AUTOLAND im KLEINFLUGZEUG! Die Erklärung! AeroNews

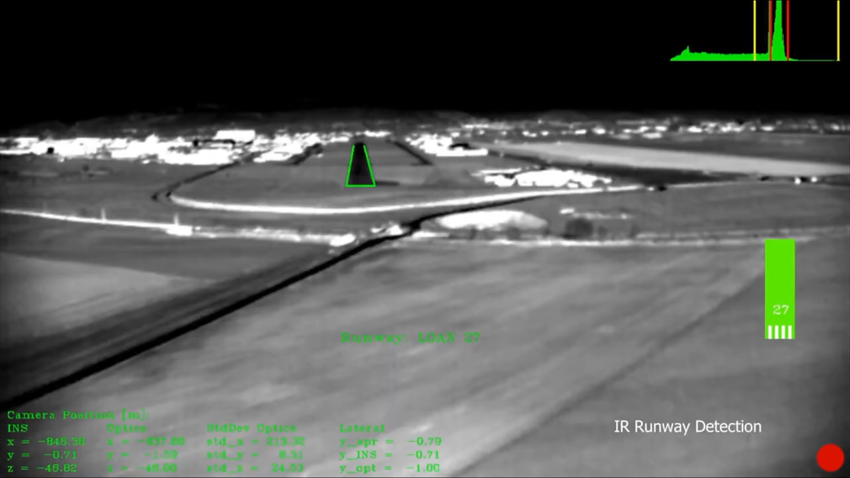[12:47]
die dann auch auf den letzten entscheidenden Metern auch bei
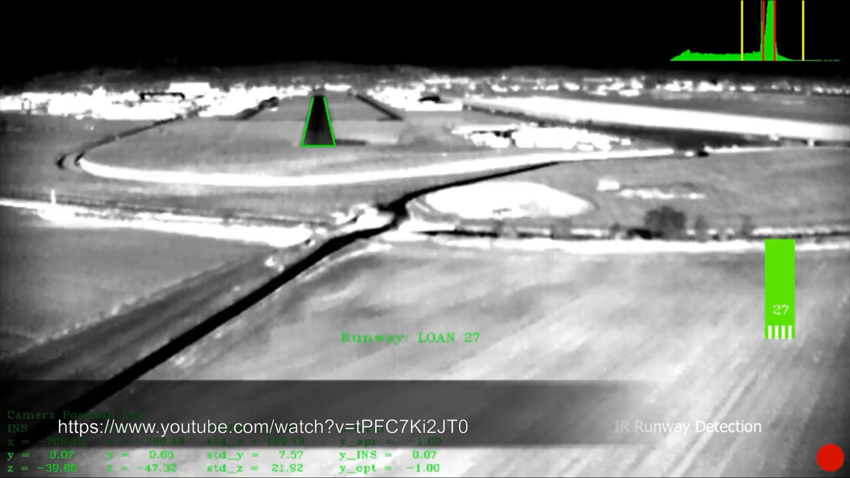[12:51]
Nullsicht oder bei schlechter Sicht die Landebahn auf jeden Fall finden kann.